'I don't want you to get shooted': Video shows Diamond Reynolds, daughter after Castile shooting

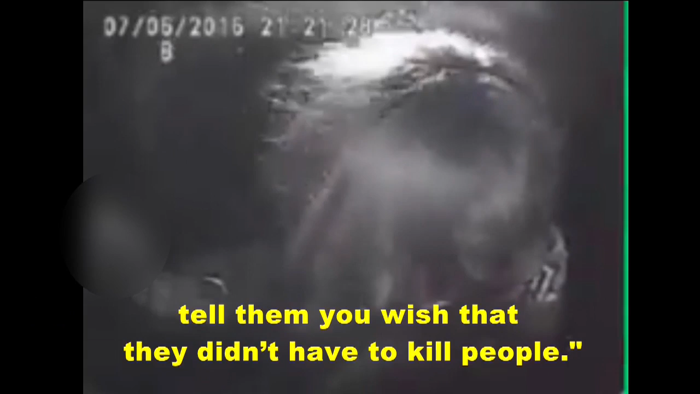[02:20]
Tell them you wish that they didn't have to kill people. When the handcuffs are finally removed, Reynolds comforts her daughter,